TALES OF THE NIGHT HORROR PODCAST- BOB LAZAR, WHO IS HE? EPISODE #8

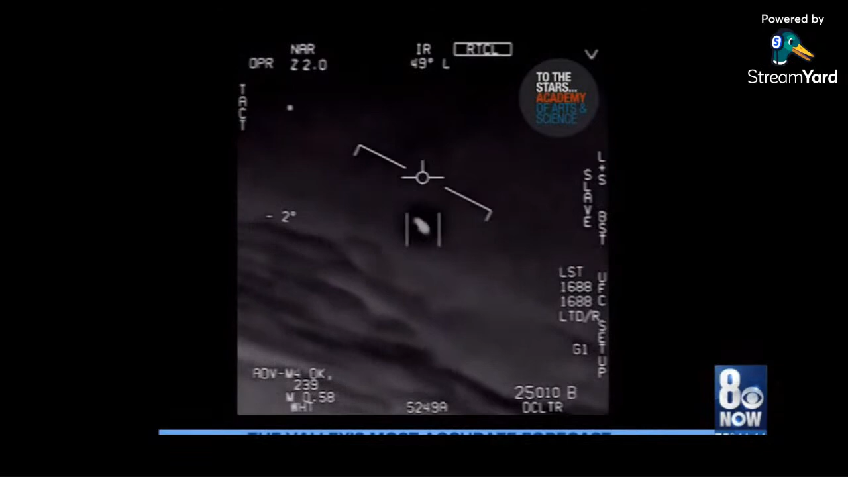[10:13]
take a look at the so-called gimbal UFO, a video released by the Pentagon in 2017. Naval pilots encountered a fleet of these unknown craft off the coast of Florida in 2015 and have since had dozens of similar encounters. The spike in UFO incidents prompted a recent policy change by the Navy, which announced it wants to encourage its pilots to report future incidents.
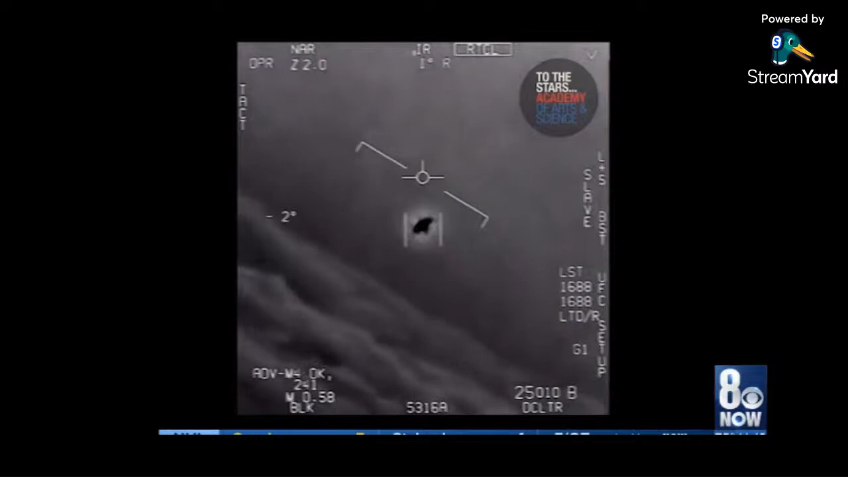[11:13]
It's rotating. That it does mimic exactly the propulsion system that Bob Lazar described. This story is extraordinary.
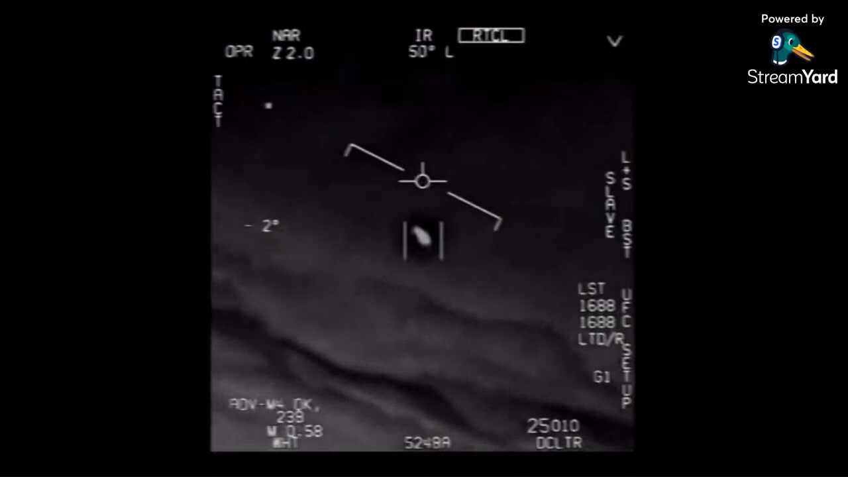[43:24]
That is an LNS, dude. Well, if there's like... Look at that thing. It's rotating. Drawing, bro. There's a whole fleet of them. Look on the ASA. My gosh. They're all going against the wind. The wind's 120 knots from the west. The whole thing, dude. That's not our LNS, though, is it? It's not. That is an LNS, dude. Well, if there's like... Look at that thing. It's rotating.
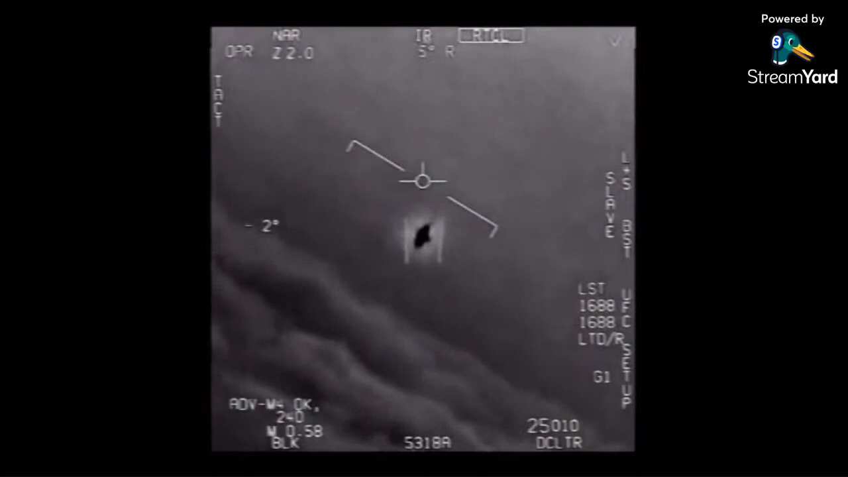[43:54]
what certainly qualify as UFOs during encounters with the U.S.
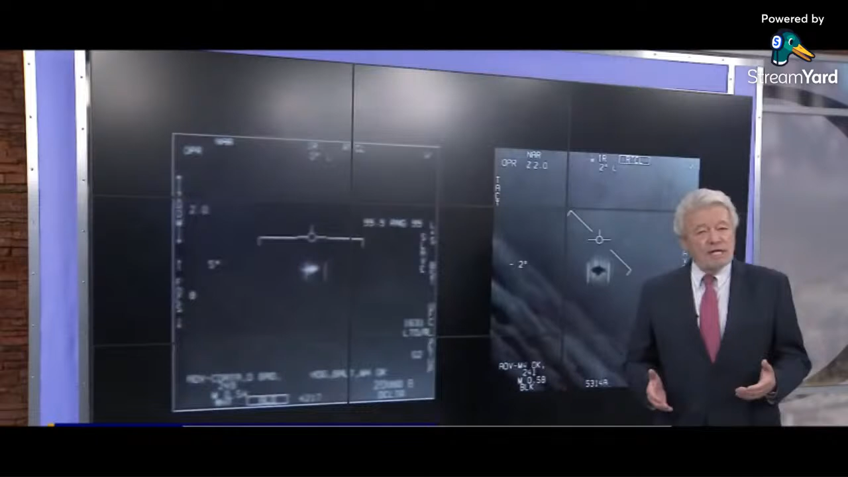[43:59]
Navy. There's no question that the Pentagon has censored data to go along with the photos and videos,
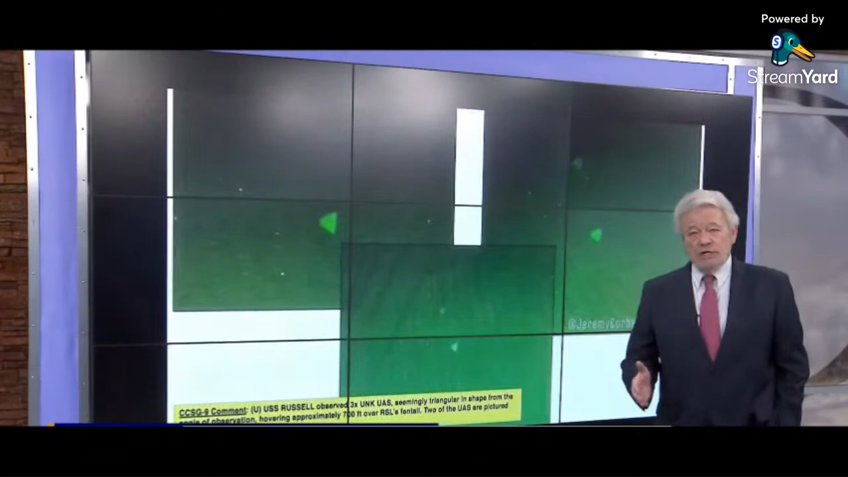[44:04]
but none of that information has been leaked or otherwise released, that is, until today.
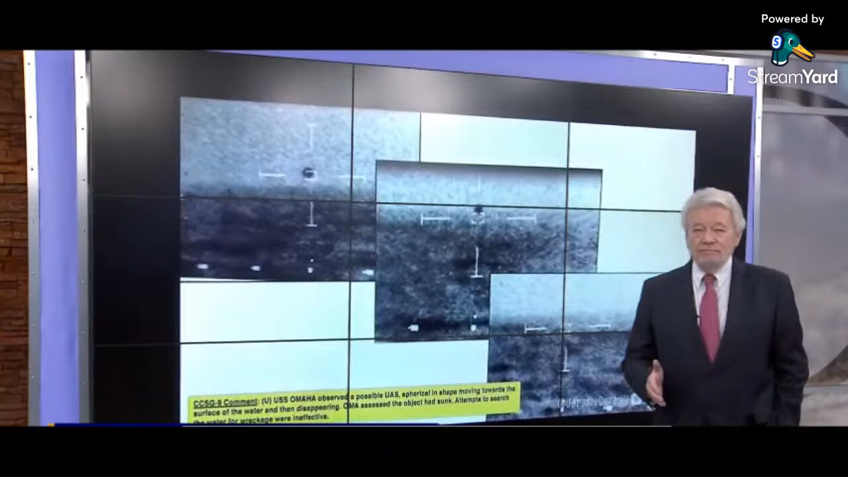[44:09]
For two long hours on the night of July 15,
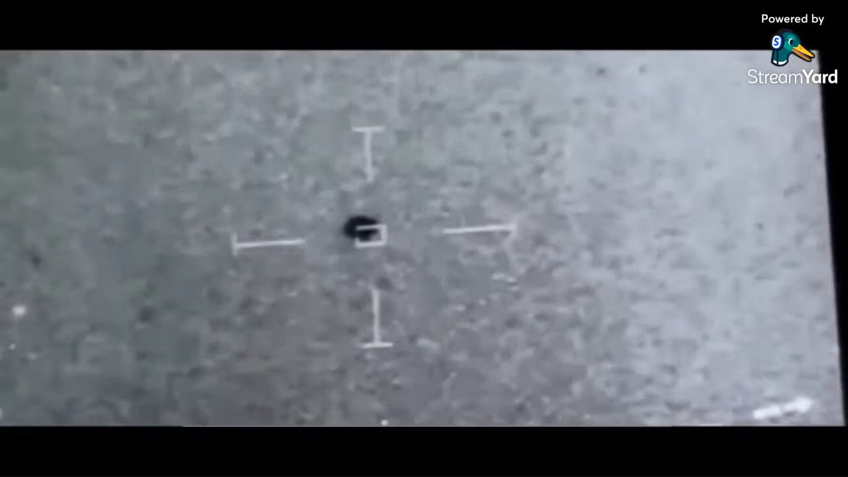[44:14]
2019, the crew of the USS Omaha detected on multiple sensor systems unknown objects that surrounded the ship as it moved through ocean waters west of San Diego. One of the objects, a self-illuminated sphere at least 6 feet in diameter,
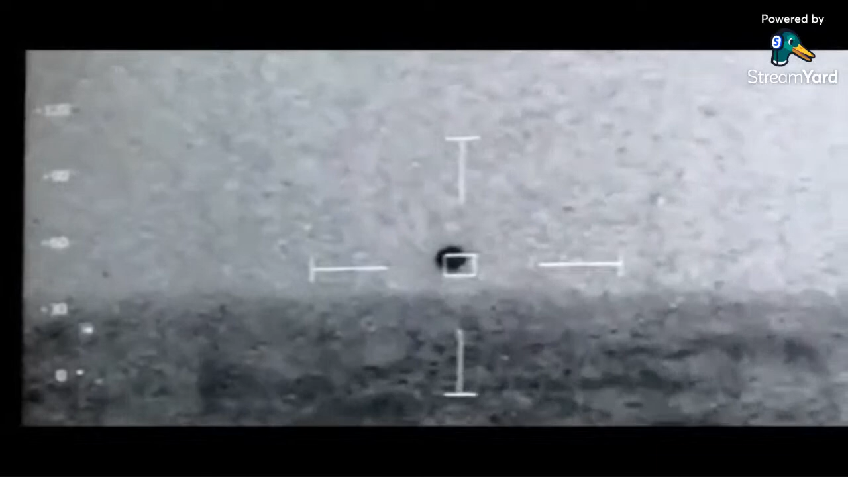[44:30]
flew alongside the Omaha for an extended period and was observed through a thermal sensor in the ship's combat center. Filmmaker Jeremy Corbell released the Navy video weeks ago and says similar events were reported by eight other
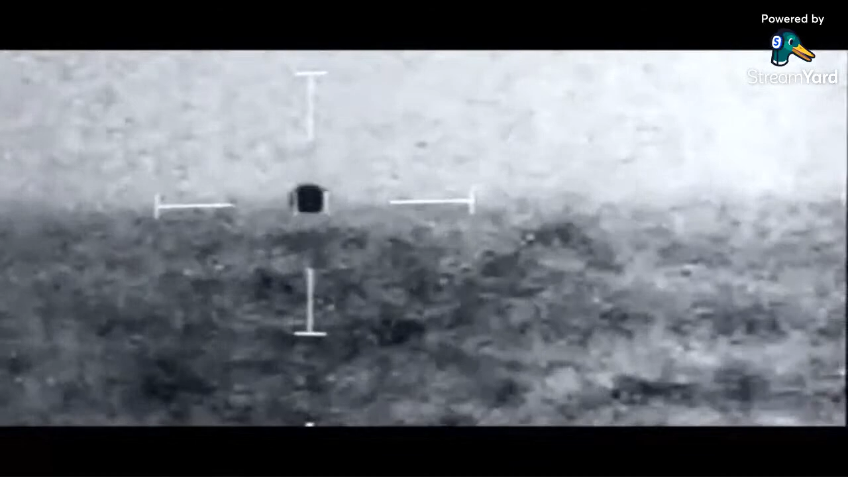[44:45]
Navy ships in the same area over 3 days. Mark varying range.
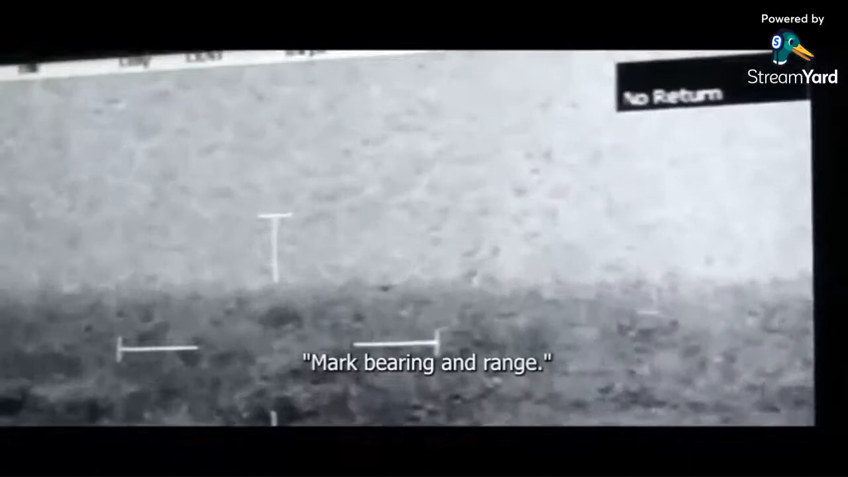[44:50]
There was numerous warships that are having similar appears to be coordinated interaction,
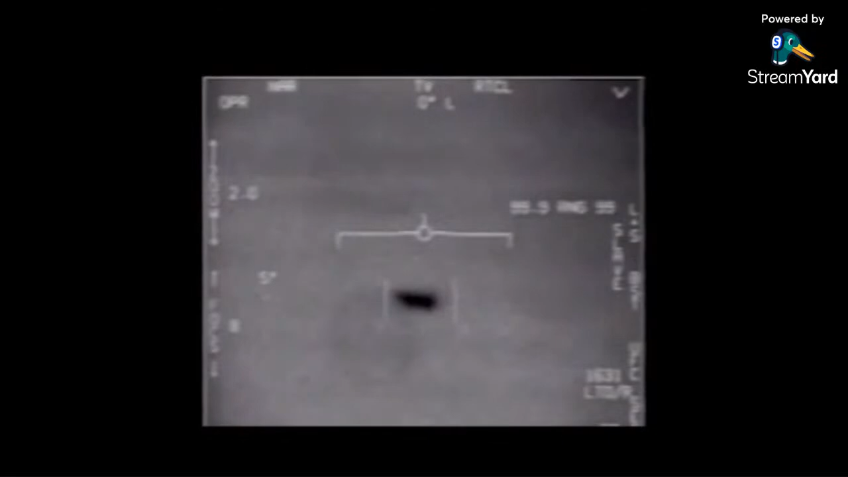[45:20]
the so-called Tic Tac incident and the gimbal.
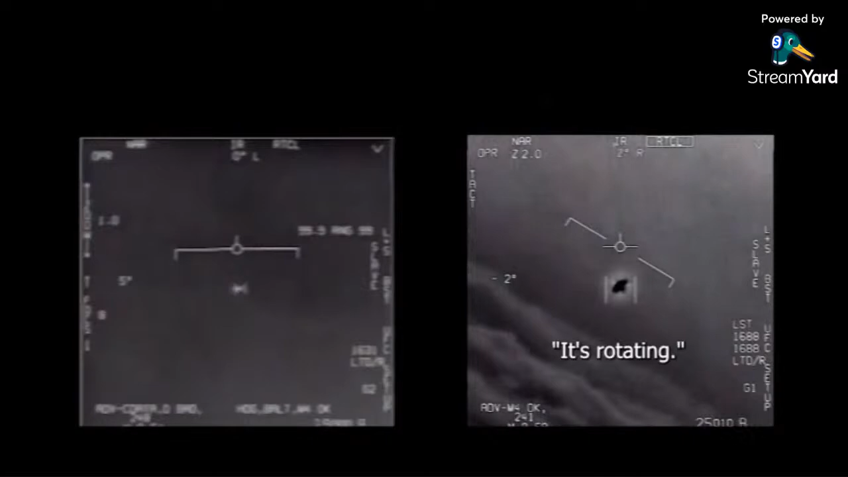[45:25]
But other than the images themselves, there's been no release of sensor data to buttress these cases.